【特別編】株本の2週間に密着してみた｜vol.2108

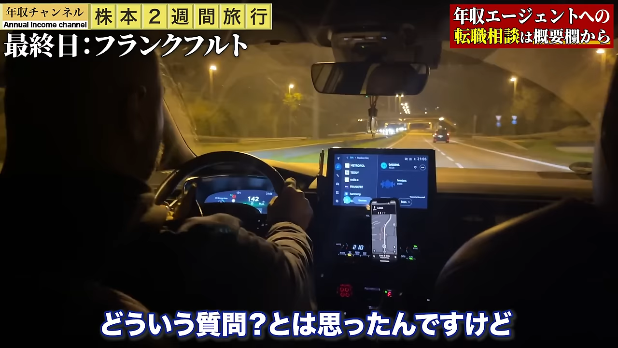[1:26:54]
どういう質問とは思ったんですけど、こういうことだったんですね。あの若者の人も、でも急いでいいかって言われて、いやダメっていうやついないじゃないですか。まさかのとんでもないスピードで、ね、怖いんですけど、どうすればいいんですかね。